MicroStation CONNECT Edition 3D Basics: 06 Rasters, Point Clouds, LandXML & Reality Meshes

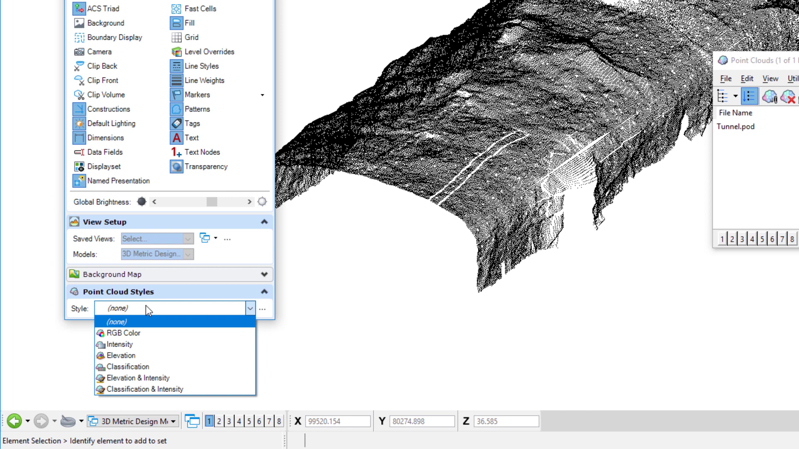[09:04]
value but in this case we're just going to use elevation now you can see the points in the point cloud are classified by their vertical position I'm going to close view attributes and if I rotate the view around you can see all of the points there that make up this point cloud now this point cloud is coordinate correct so I already have another reference file attached so I'm going to turn this reference file on to help illustrate why would I want a point cloud and how can it help me in my design
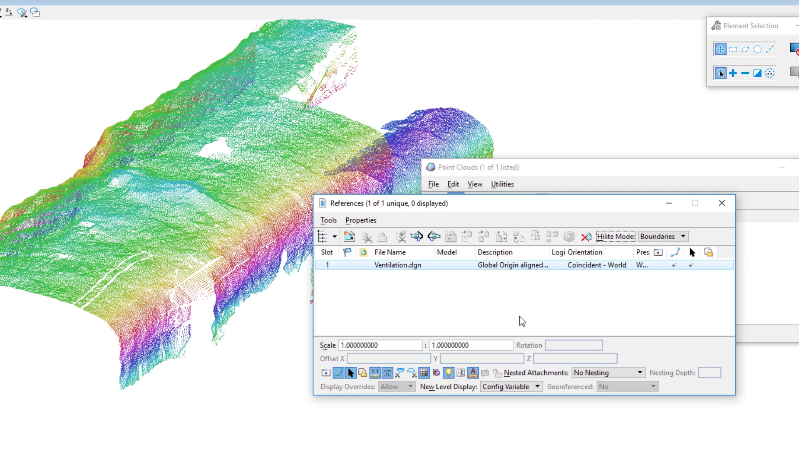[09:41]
I'm now just going to turn this on so I'm going to go ahead and click display and you can now see the reference file
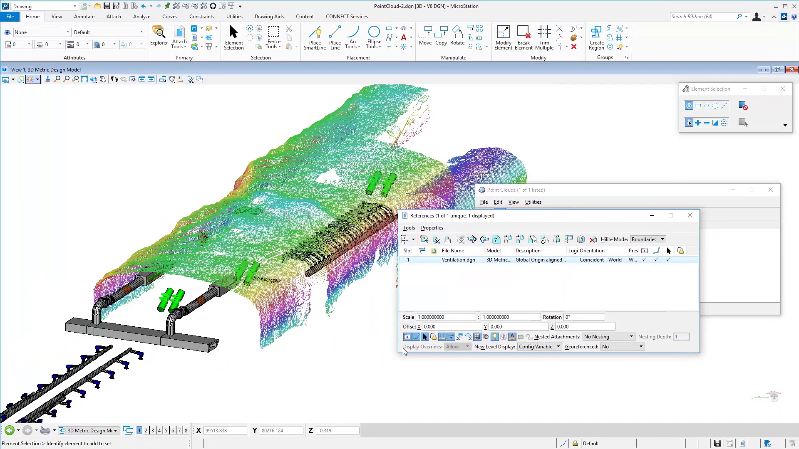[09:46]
displayed coordinate correct with the point cloud now I'm going to go ahead and rotate my view around
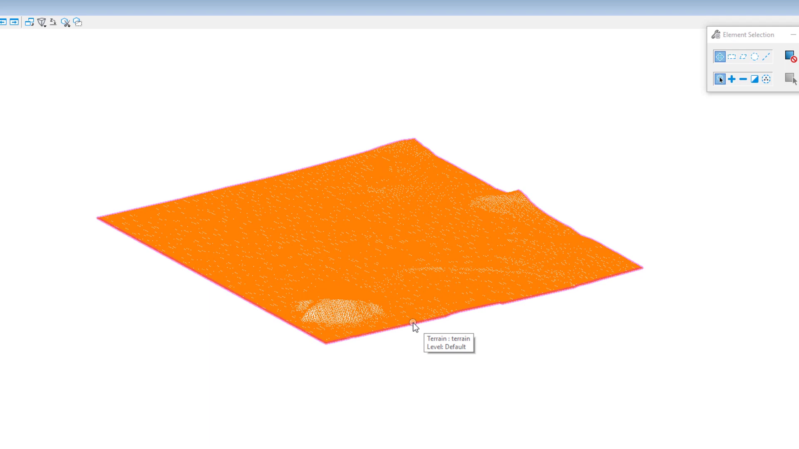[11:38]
press and hold the right button the context menu appears properties is at the bottom now the
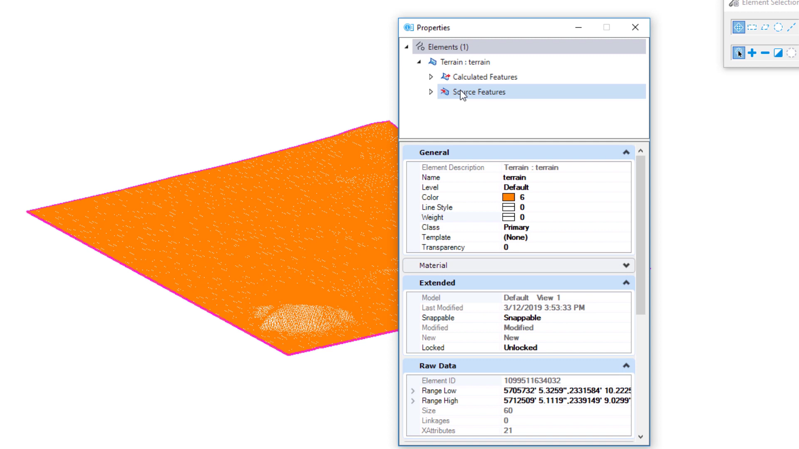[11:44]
properties dialog comes up up at the top you can see there's calculated features and source features I'm going to go to calculated features and you can see the features that came across right now triangles are set to on and contours major and minor both set to off I'm going to reverse this so I'm going to
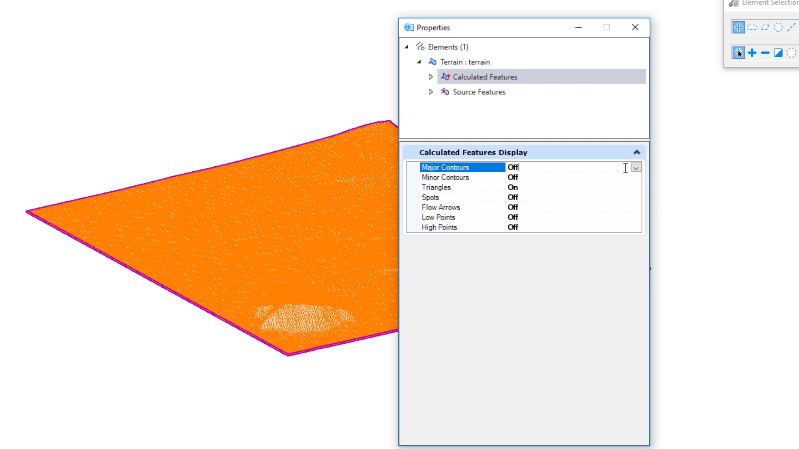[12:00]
go here I'm going to click for major contours change it from off to on going to do the same thing for my minors and then I'm going to tell it that I want to turn off the triangles so I'm going to turn off triangles
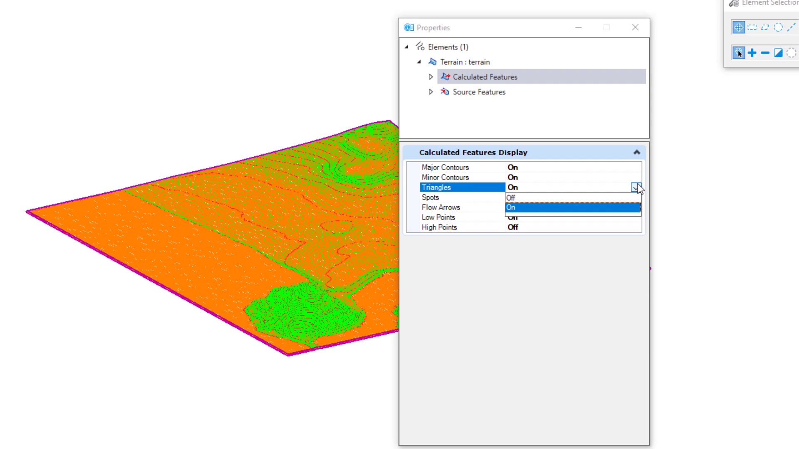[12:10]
now you can see my contours are displayed you can see the moral bay rock there it's got quite a bit of elevation relative to the shoreline nearby now this is an element called terrain now you can't edit this element other than its appearance as long as this is a terrain element it's kind of limited as to what you
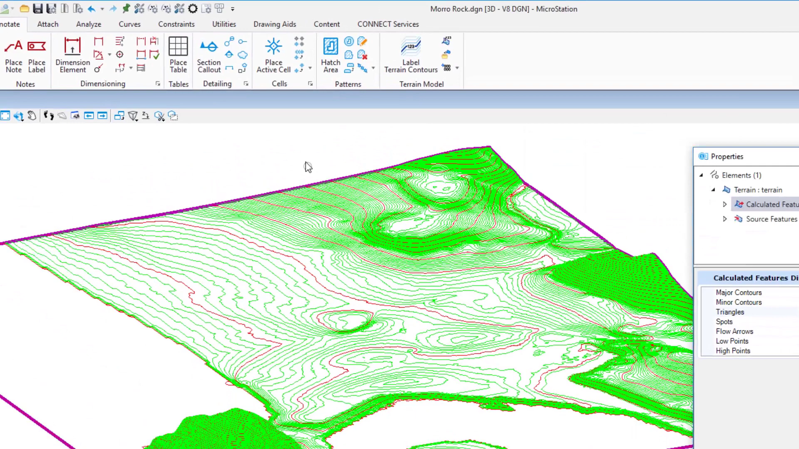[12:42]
bar on my space bar in the upper right corner first row is groups I'm going to click there and on this pop-up you're going to see drop now this is a common tool in microstation I'm going to select this tool now in order for me to drop this element I'm going to need to check application elements if I don't check that I won't drop it so I'm going to move my cursor over the edge and I'm going to data dropping it just like any other element in microstation it's no longer a terrain element it is now just in this case line strings
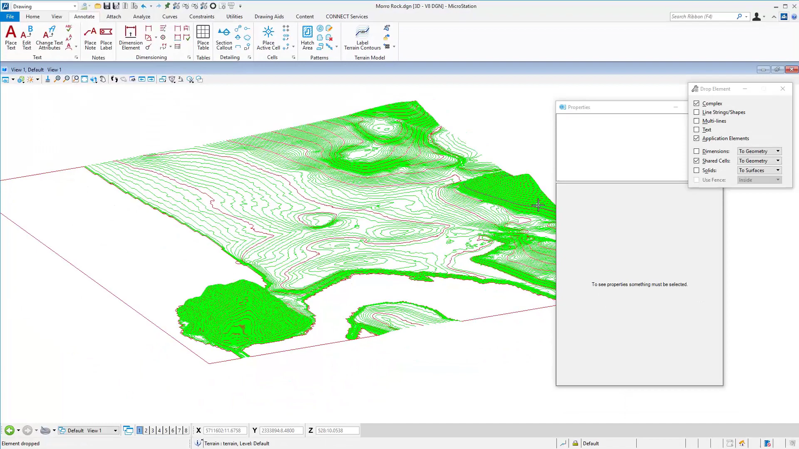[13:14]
you can see as I move my cursor along I'm going to close my properties dialog so there is my contour from the land xml file so we'll go ahead and look at a top view and here's my contours for this so that's importing a land xml file hopefully
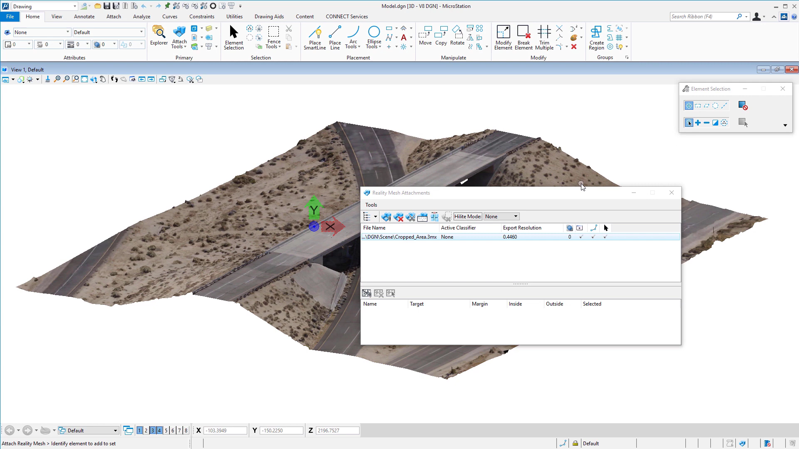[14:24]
attached to this file now once this is attached you can see this is a